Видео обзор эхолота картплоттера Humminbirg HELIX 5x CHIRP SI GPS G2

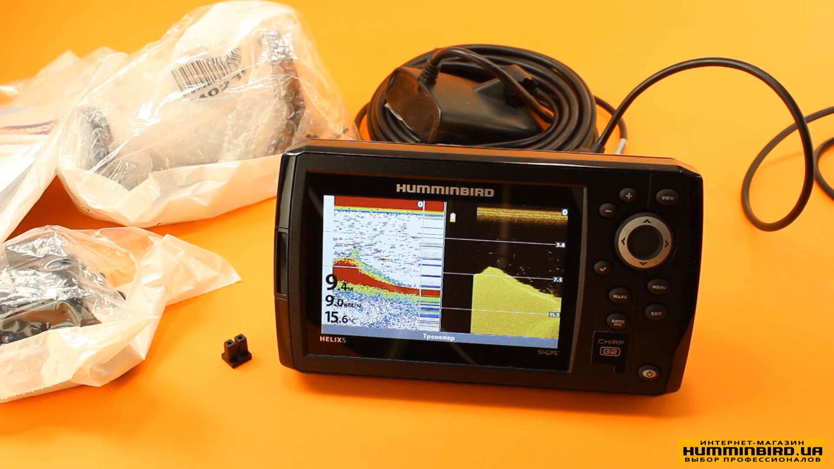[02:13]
On screen: water 15.6°C
Зі стандартним датчиком зміна частот складає 7595 та 175255 кГц для режиму 2D. Для інших режимів діапазон частот, на жаль, не вказаний. Також передбачається використання спеціального ЧІРП датчика, діапазон роботи якого в режимі 2D може клеюватися від 28 до 250 кГц. Меню ехолота виконане в стилі ехолотів серії Helix 912 першої генерації.